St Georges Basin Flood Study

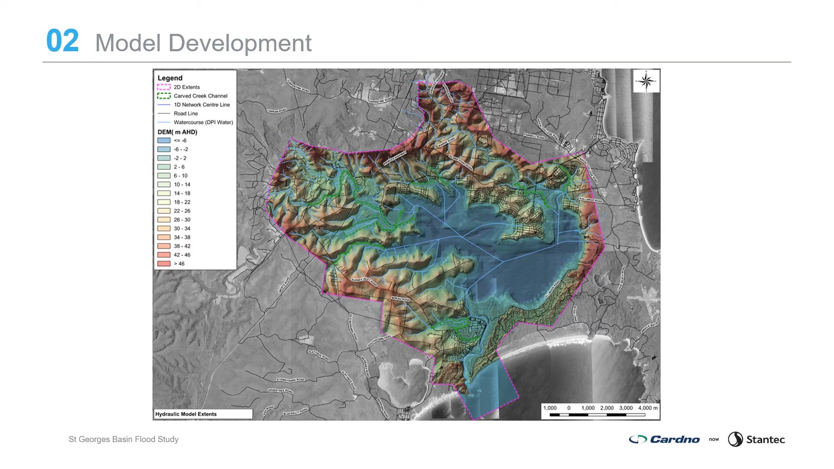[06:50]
The lower reaches of the tributaries flowing into the basin and all floodplain areas. Model setup includes aerial laser survey data collected in 2010 in combination with ground survey and bathymetric data to develop a digital elevation model of the topography bathymetry in the study area.